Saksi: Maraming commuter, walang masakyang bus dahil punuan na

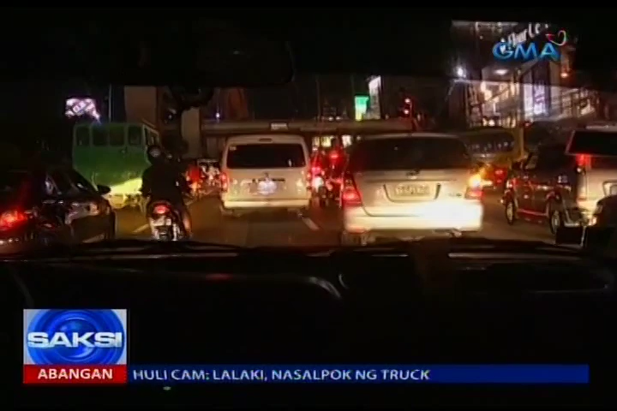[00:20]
Pasado ng suwebe na ng gabi, masikipa ang daloy ng trapiko sa EDSA Balintawak papasok sa NLEX.